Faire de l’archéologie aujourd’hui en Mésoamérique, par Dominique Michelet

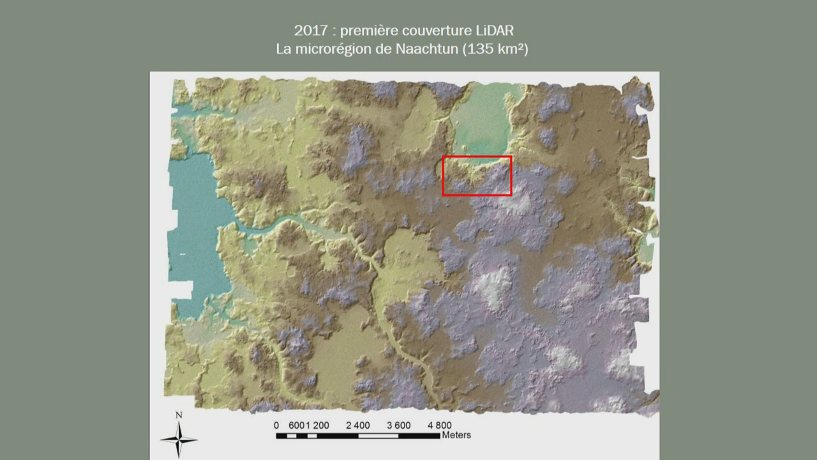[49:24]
On est passé de quelques kilomètres carrés d'études à une image de tout ce qui pouvait bien exister à l'échelle de 135 km². Et là, c'est une véritable révolution puisqu'on va pouvoir effectivement poser les problèmes non plus à l'échelle locale, mais à l'échelle régionale. Qu'est-ce que nous donne le LIDAR ? Eh bien, le LIDAR nous donne, par exemple, ce genre... Alors là, c'est une vue LIDAR qui est retravaillée en trois dimensions, mais c'est parfaitement à partir de l'inventaire LIDAR. Vous le voyez, nous sommes au nord, juste au nord du site, et vous apercevez les pyramides en trois dimensions, tout à fait en haut de l'image,
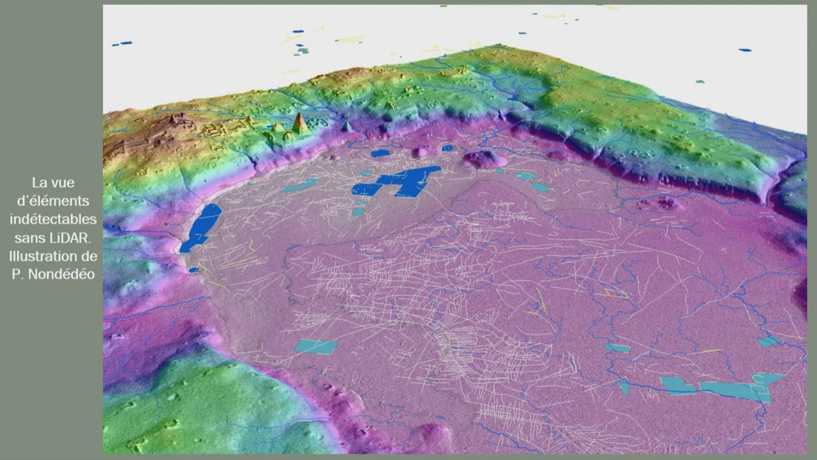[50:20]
Et qu'est-ce qu'on découvre dans ces marécages ? C'est qu'il y a tout un réseau de canaux et de champs surélevés. C'est des choses qui sont totalement invisibles, sans LIDAR. Ce genre de choses, vous marchez dessus, vous ne voyez rien. D'ailleurs, c'est difficile souvent de marcher dessus, dans la mesure où ce sont des marécages.
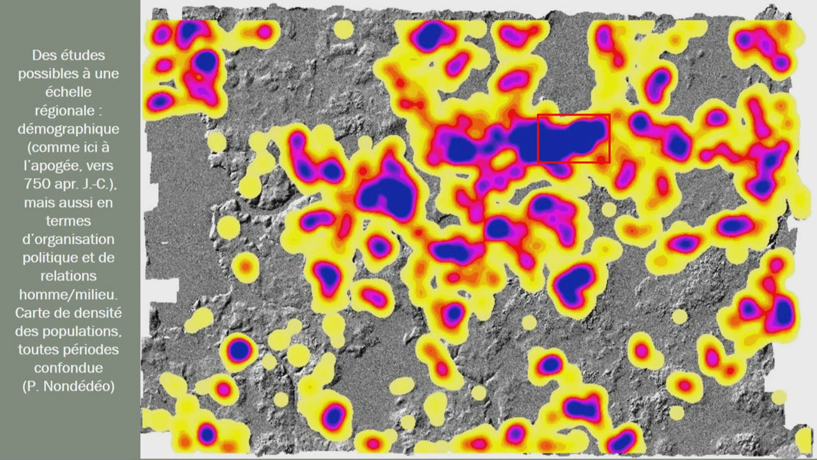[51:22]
C'est le cas sur cette image. C'est une carte de densité des structures, donc des habitats. Alors, elle n'est pas nettoyée dans la mesure où tous les habitats sont sur la même carte. Le problème du LIDAR, c'est qu'il vous enregistre tout, que vous soyez en 150 ou que vous soyez en 950. Et tout apparaît sur, on dirait, pour ceux qui font de l'informatique, l'Adobe Illustrator, sur le même calque.
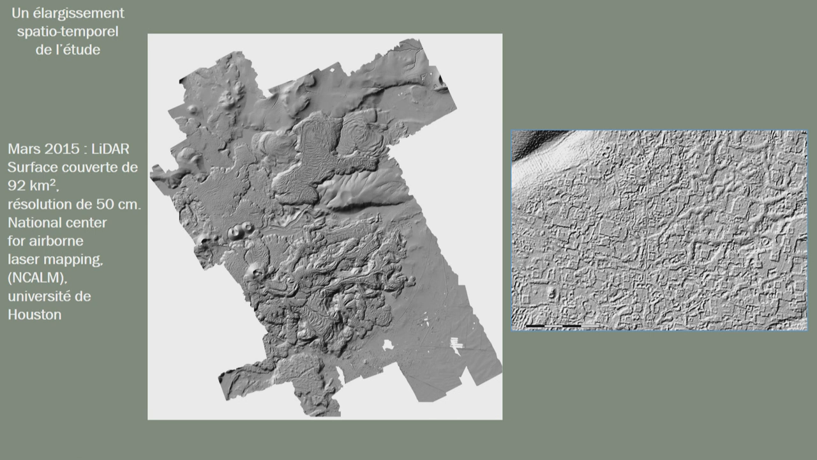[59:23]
Alors là, on est dans les parties centrales en particulier de la zone couverte, absolument sous forêt de chaîne. Vous faites une photo aérienne, vous ne voyez strictement rien. Vous faites un enregistrement LIDAR, le LIDAR traverse la végétation et vous renvoie le faisceau qu'il a lui-même envoyé et vous calculez donc la hauteur de chacun des points.
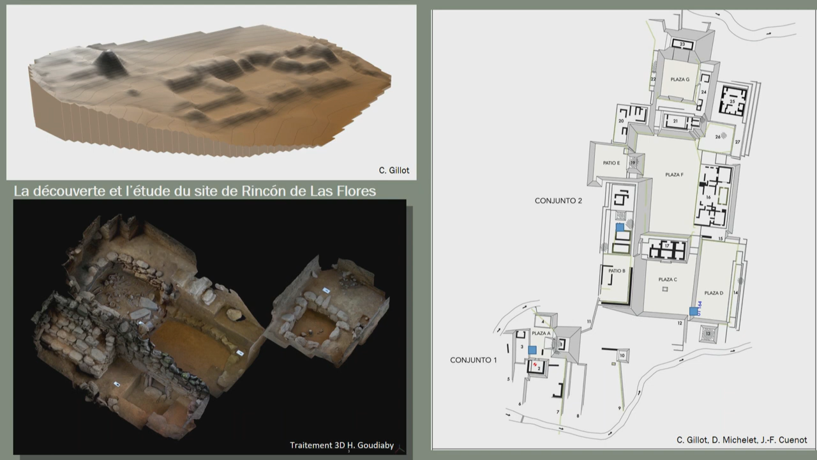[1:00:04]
Parallèlement, on a continué les prospections et on est tombé sur quelque chose qui avait échappé à tous les projets précédents et qui est l'existence d'un grand site qui est celui-ci, le Rincón de las Flores, où on a évidemment fait toutes sortes de fouilles. On a fait un relevé ici à la station totale qui nous donne une image de ce site. et on a avancé en parallèle avec l'image lidar et avec les travaux de terrain.